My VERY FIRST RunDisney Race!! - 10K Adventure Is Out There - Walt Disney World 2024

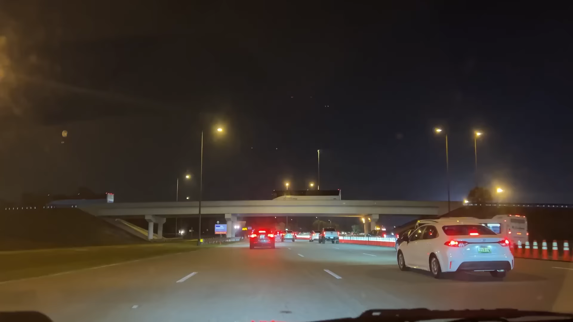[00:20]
Well, it is 3:52 a.m. and we are in Epcot already. Along with everybody else. With all the people. There was like nobody on the road until we got to Disney, and then it was like, bam, everybody. Looks like there's going to be a photo op over here. Sorry for the glare.